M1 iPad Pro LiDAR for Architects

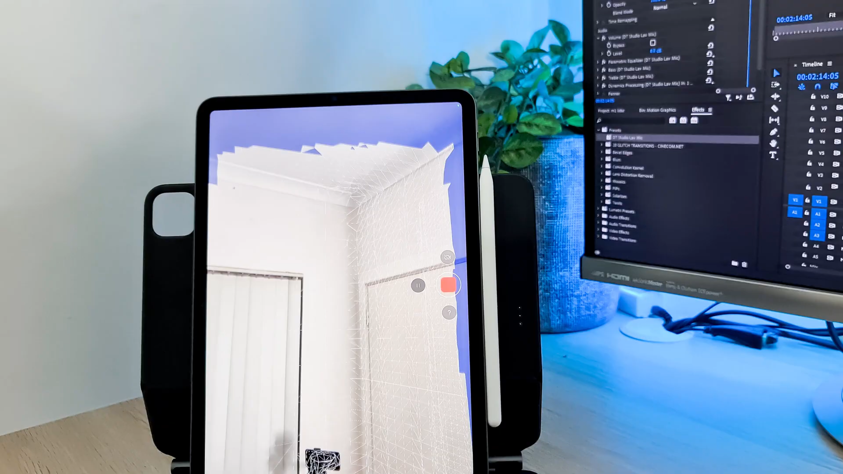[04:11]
still have to make out what the objects are
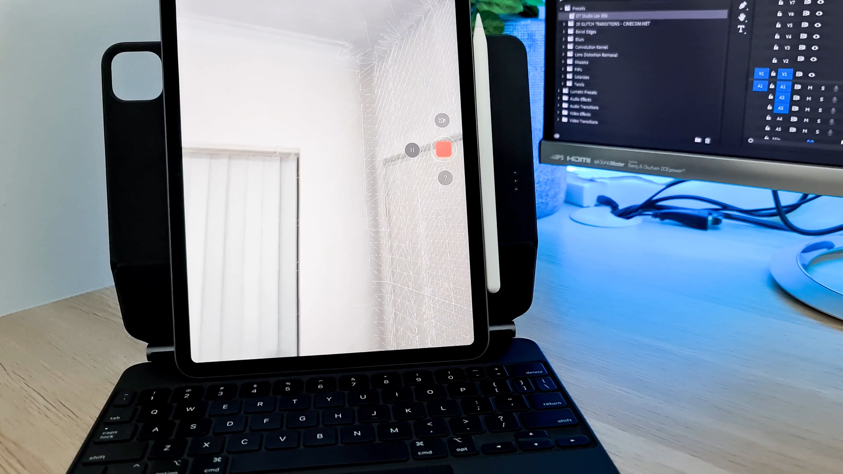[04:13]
what's going on in the environment but overall the measurements are pretty close
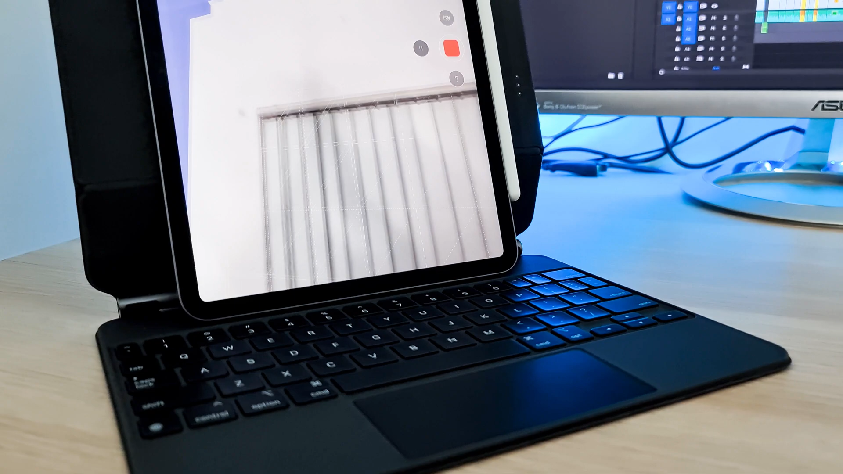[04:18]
unlike Magic floor plan it's able to pick up when a desk is covering a corner because it's not
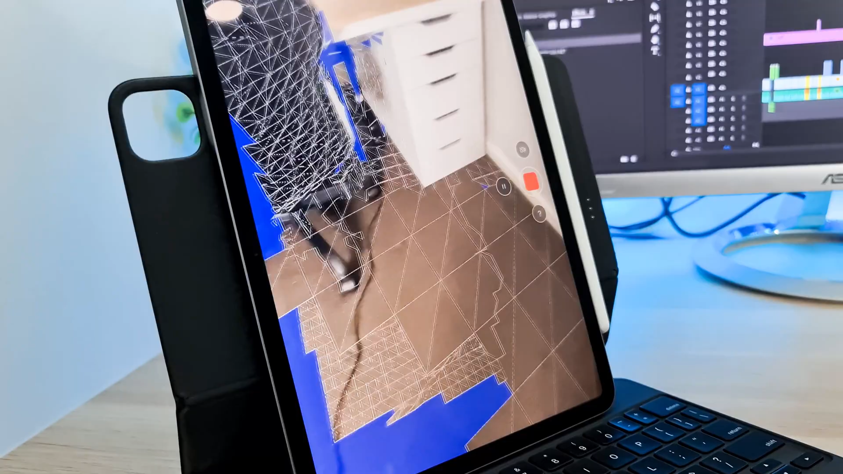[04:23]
looking for those corner nodes to actually create a floor plan
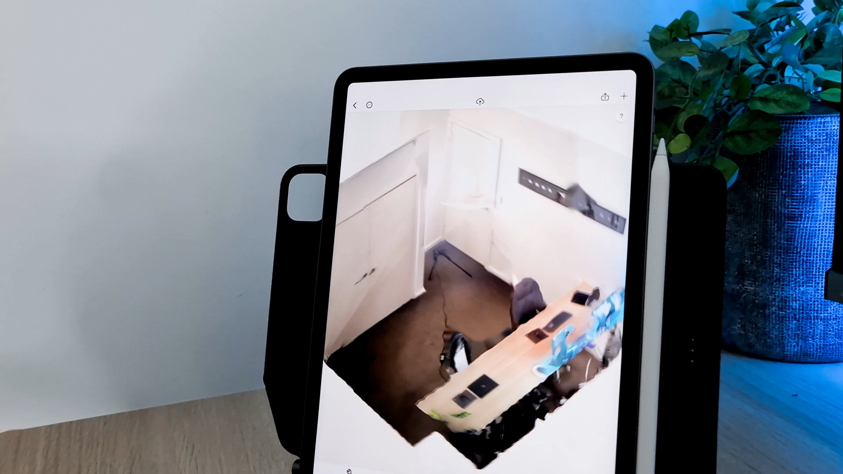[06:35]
if I was to look around this room for example that I've modeled it gets all the